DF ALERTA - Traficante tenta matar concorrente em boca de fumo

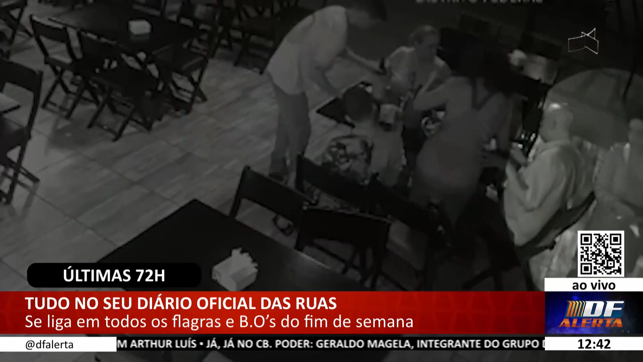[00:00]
Foi presa na noite de ontem uma mulher de 36 anos pela prática de dois furtos em sequência,
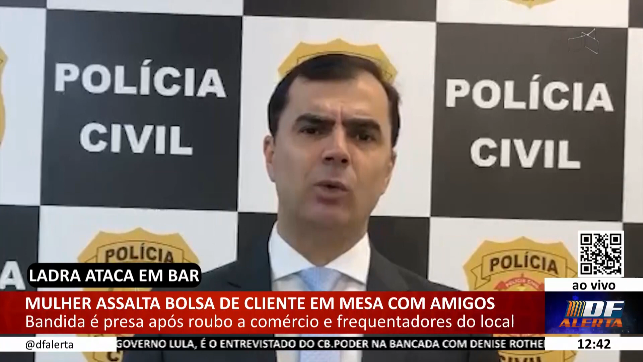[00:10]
além de um desacato cometido no interior desta delegacia. A mulher de 36 anos, que já possuía passagem por furto, foi a um bar na quadra 8,
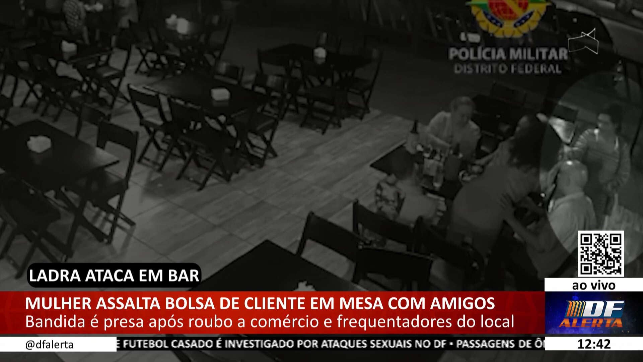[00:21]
simulou estar pedindo comida, pedindo um prato de comida a frequentadores do local e quando a frequentadora, a vítima, se distraiu, a infrator, então, subtraiu a sua bolsa, saiu do local, foi a um supermercado, também na quadra 8, e subtraiu outros produtos. O 13º Batalhão de Polícia Militar de Souradinho foi acionado,